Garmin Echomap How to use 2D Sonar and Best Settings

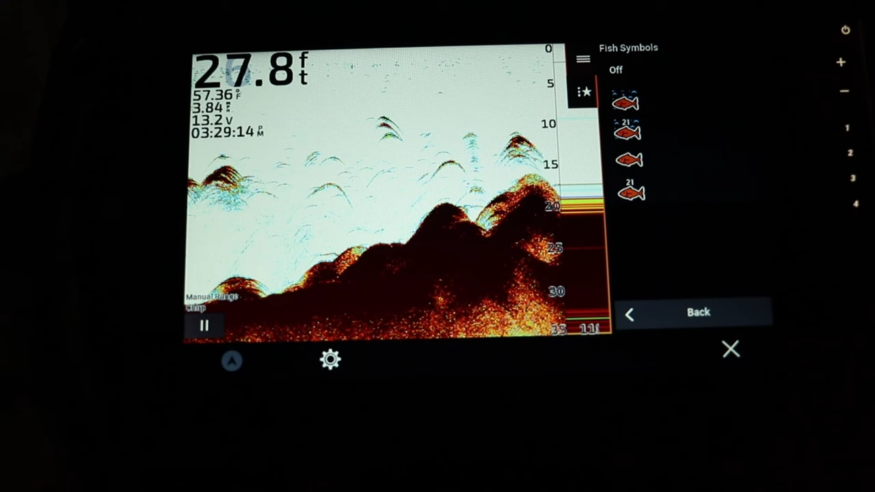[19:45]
On screen: depth 27.8 ft, water 57.36°F
This allows users to target, to basically tell the unit if there are fish, let's say this group of fish right here,
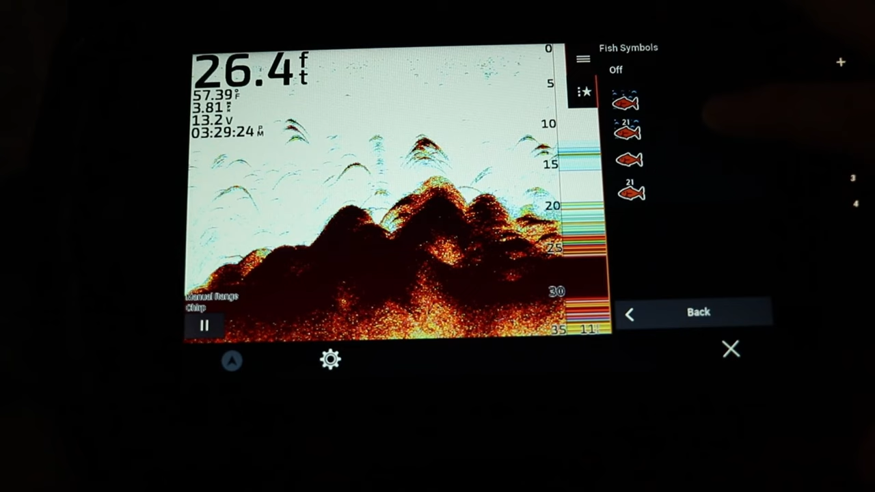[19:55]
On screen: depth 26.4 ft, water 57.39°F
if there are fish there just give me some sort of symbol that relates to where those fish are and how deep they are. The problem with this is you're forcing the unit themselves, even though this unit is very smart,
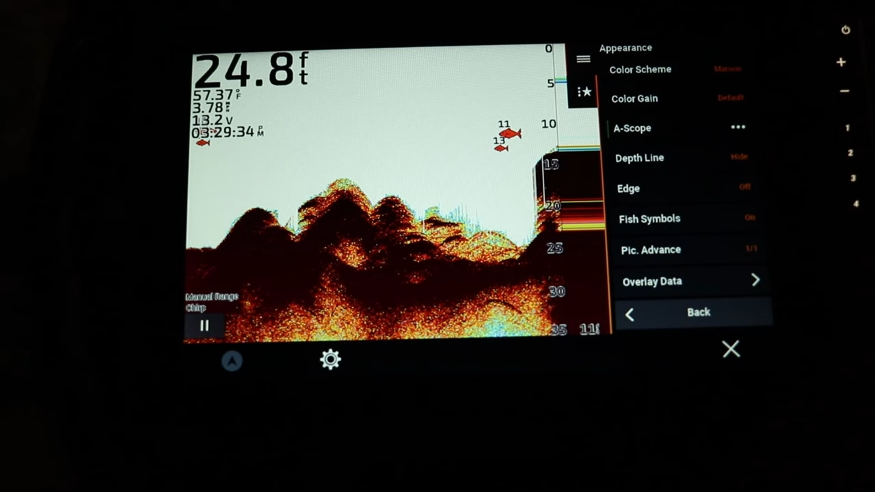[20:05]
On screen: depth 24.8 ft, water 57.37°F
you're forcing the unit to interpret things that maybe you interpreted differently
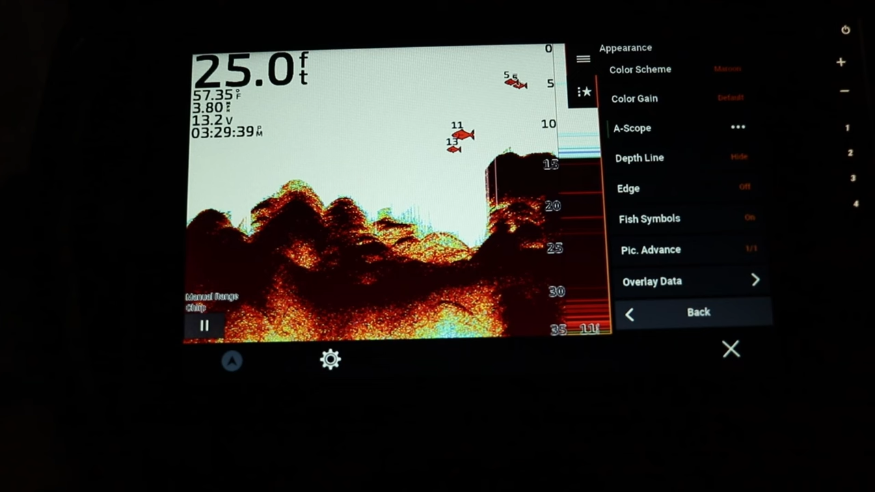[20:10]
On screen: depth 25.0 ft, water 57.35°F
because you've spent time on the water and spent time with 2D sonar.
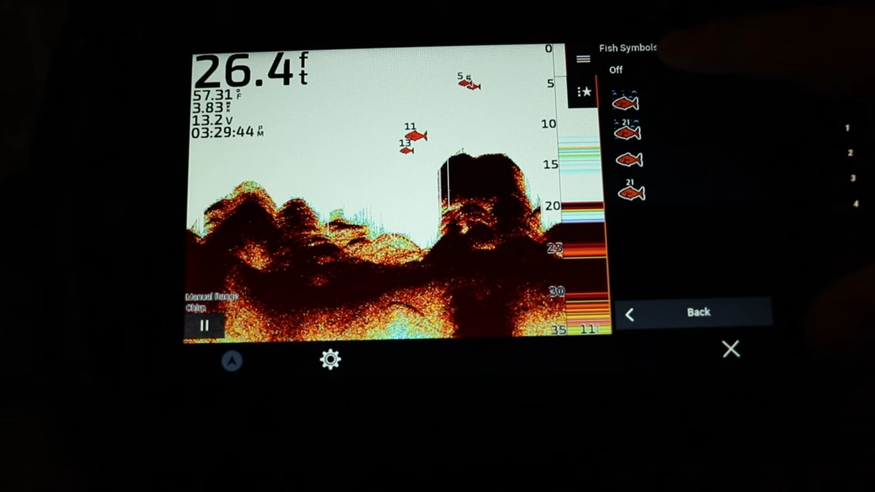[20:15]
On screen: depth 26.4 ft, water 57.31°F
So typically I don't use this, but if you you really feel like this is going to benefit you,
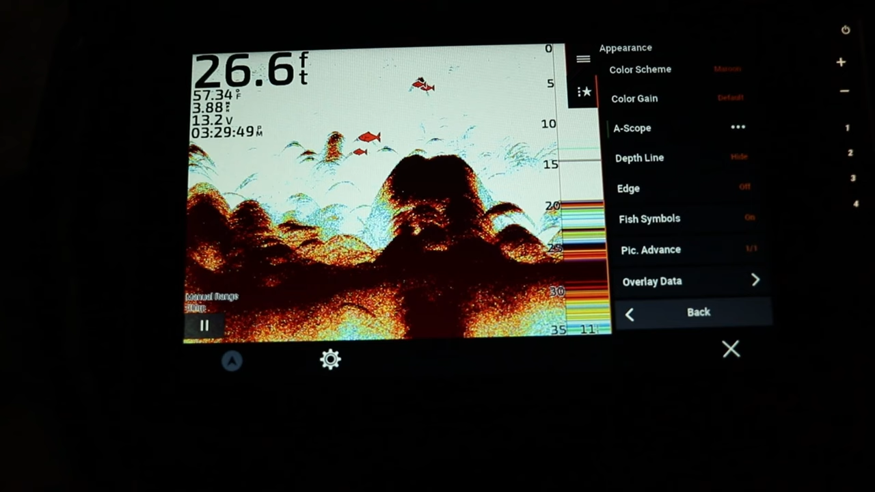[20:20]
On screen: depth 26.6 ft, water 57.34°F
you can play around with using fish symbols.
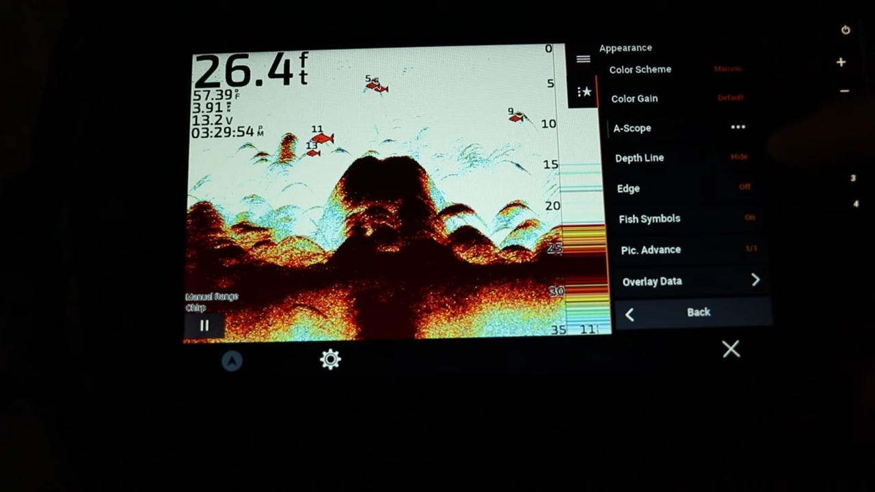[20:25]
On screen: depth 26.4 ft, water 57.39°F
You can see there's four different functions here. So there's the fish with the little arcs that's actually going to show both the 2D screen with the fish.
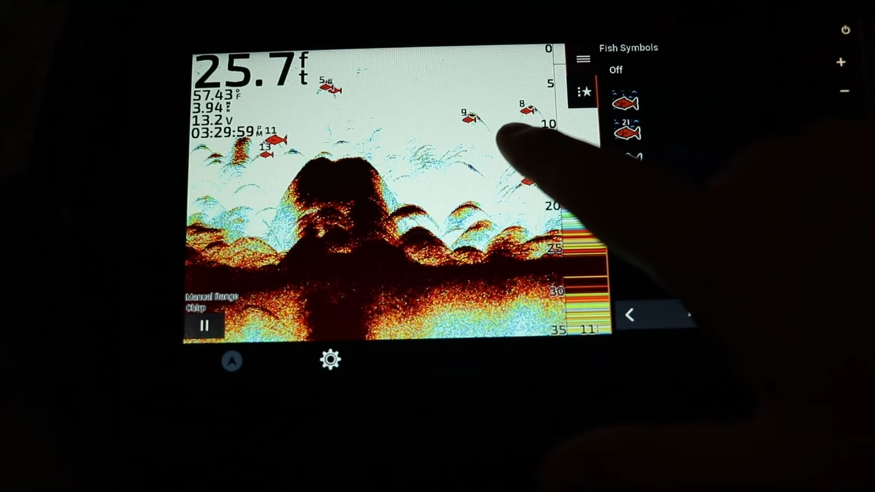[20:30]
On screen: depth 25.7 ft
Right now I got the fish symbol selected with the arcs and the number.
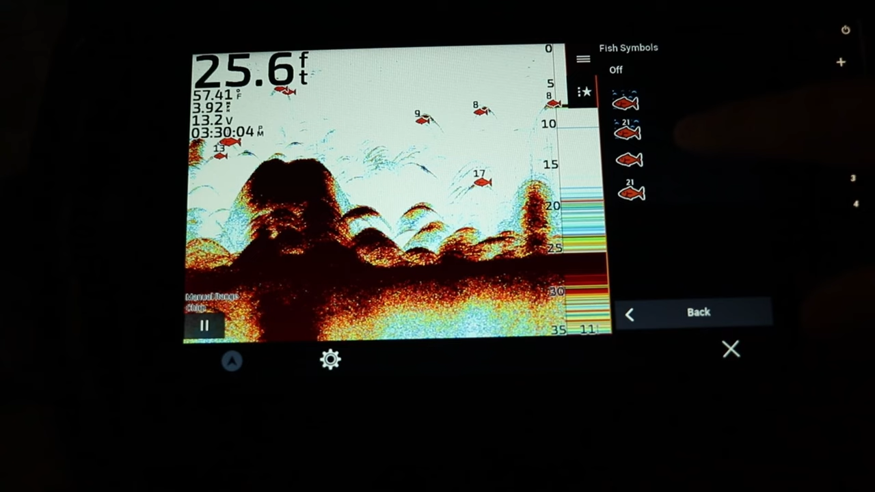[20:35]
On screen: depth 25.6 ft, water 57.41°F
So it's going to show me the actual depth of that fish mark.
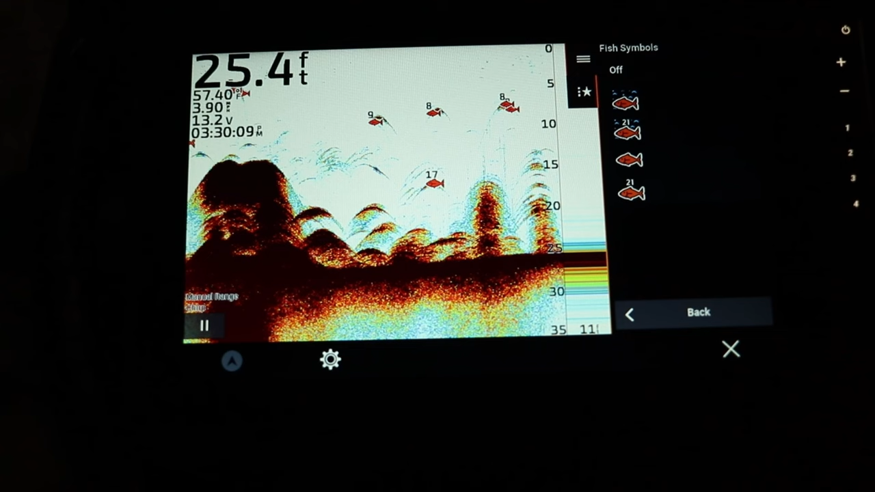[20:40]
On screen: depth 25.4 ft
Then there's just the fish which is actually going to take away all the little arcs on the screen.
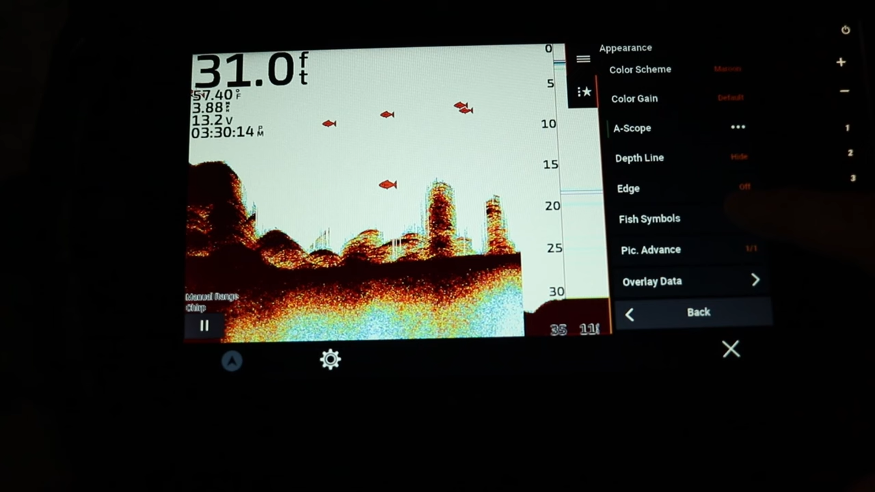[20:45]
On screen: depth 31.0 ft
And then there's the fish with the numbers without any arcs on the screen.
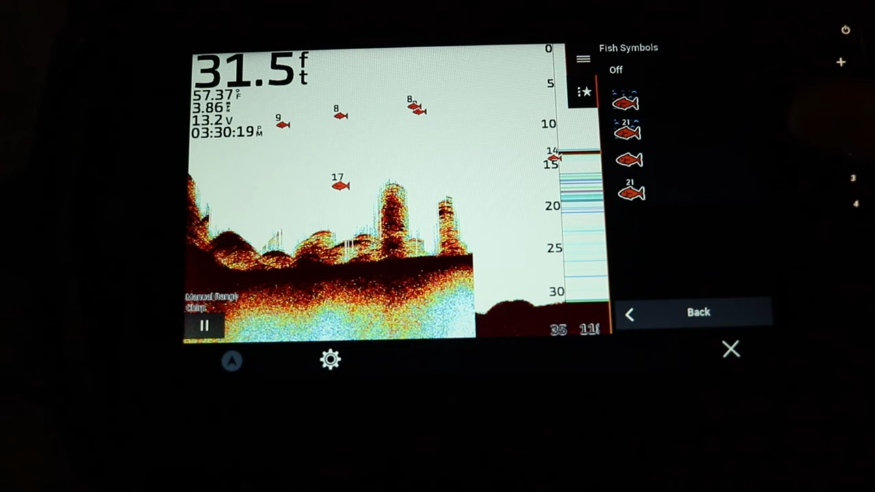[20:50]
On screen: depth 31.5 ft, water 57.37°F
So I typically am just going to leave that off, but you can play around with it to suit your needs.
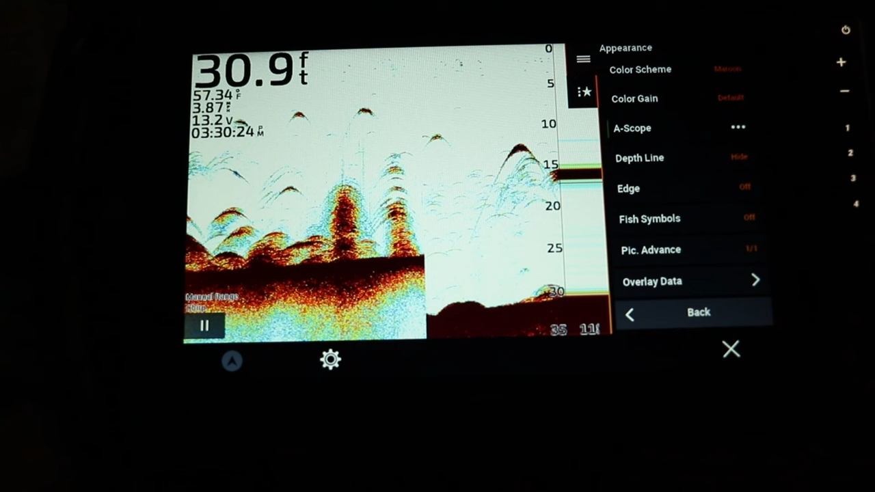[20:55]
On screen: depth 30.9 ft, water 57.34°F
The next option here is our overlay data and as you can see I have everything turned on. It's showing on the top left corner of the screen. So right now I got depth, water temp, unit voltage, and my speed, as well as my time of day. And to simply adjust it or to turn things off, you just click it to the hide function and you can see my data is deleting.
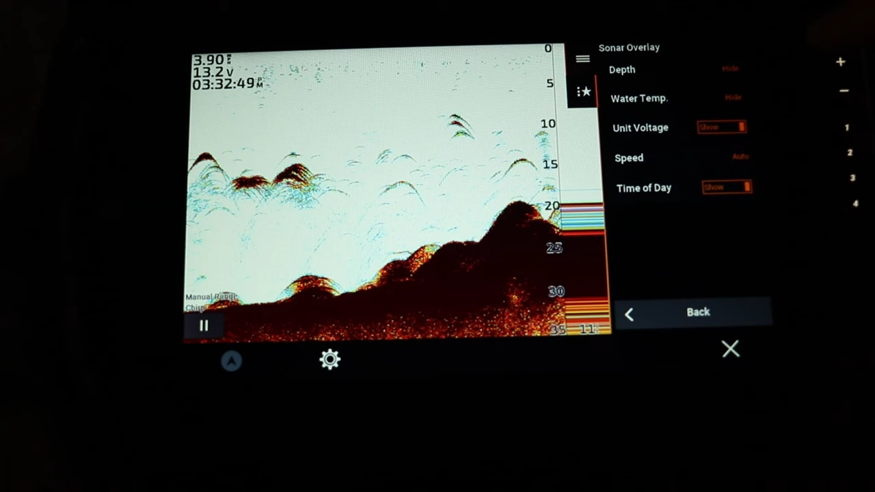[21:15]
And then turn it back on. I'm just going to click on show and it will show the data. Appearance and now let's get into fish alarms or I guess any type of alarms. You got your shallow water alarm.